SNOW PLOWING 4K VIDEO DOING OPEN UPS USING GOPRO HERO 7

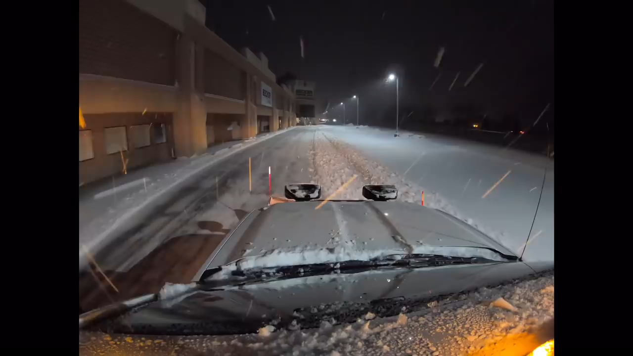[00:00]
Hey everyone, this is Garrett with GNM Outdoor Services back at you with another video. Here's some GoPro footage I got. Here I'm just basically opening up the lot. You can see how it's still snowing, coming down pretty good. Basically what we do is we open up the lot so that when the snow does finally quit, there's just that much less to plow.
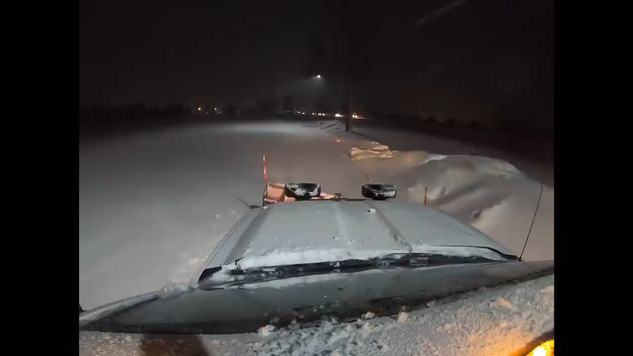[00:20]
So usually we have this open by around 6 to 7 a.m. I think this was like around 9 p.m. So I'm just kind of opening it up so that when the snow does quit around midnight or 1, then there's less for us to do here then.
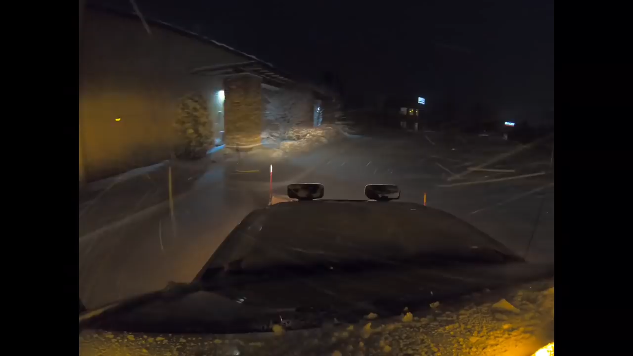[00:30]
So we should go through, open it up, get the majority of the snow off, don't be too detailed. And then once it does quit, we come back, detail all the curbs, run over it again if we have to quick to get it perfect, and then salt if the property manager requests it or not. This one is only salting upon their request, so we don't salt automatically here.
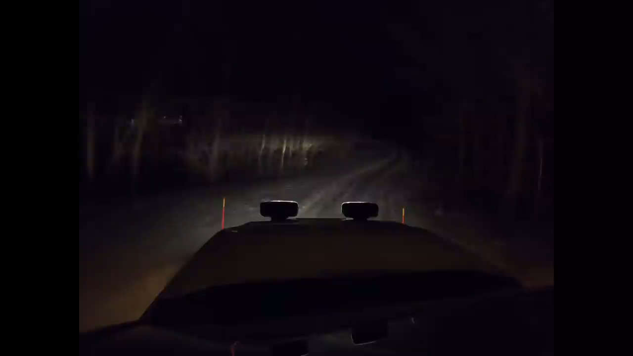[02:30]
There's about five inches, five, six inches of fluffy snow. You can't really tell in the video very well, but yeah, it's fun. Right here, one time right there, I came to the corner a little hot and slid off the side and shoveled out for an hour. That was fun. But we got all the commercial stuff done and I was just helping out the guys. We do around 100 residentials. We have a couple guys that do them.
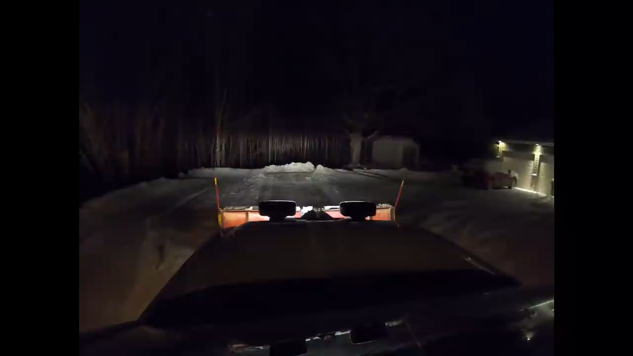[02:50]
They were a little behind schedule, so I just hopped on a few that I know really well to help them out a little bit. I hadn't done any all year, so that was fun. So here basically what I'm doing is I'm basically just turning around.